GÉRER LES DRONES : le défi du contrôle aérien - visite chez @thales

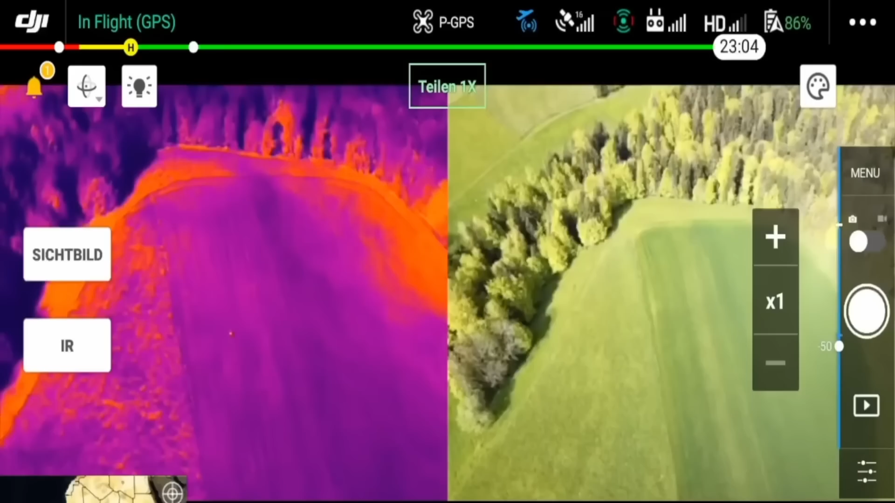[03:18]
Et du coup, le drone permet d'aller vérifier qu'il n'y a pas de fangs cachés.